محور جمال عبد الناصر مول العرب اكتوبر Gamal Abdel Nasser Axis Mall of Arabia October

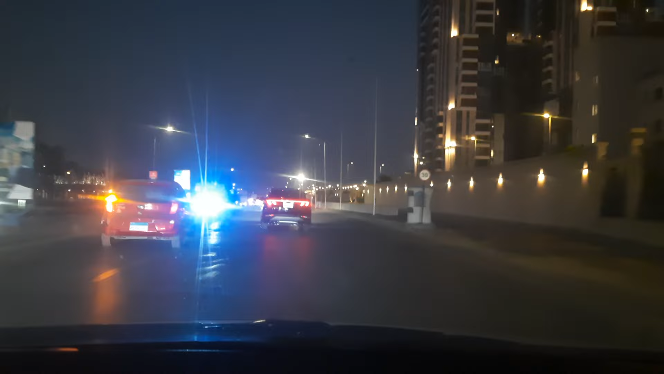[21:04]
ودي اول بوابة بتقابلنا المول العرب يا جماعة، نخش منها.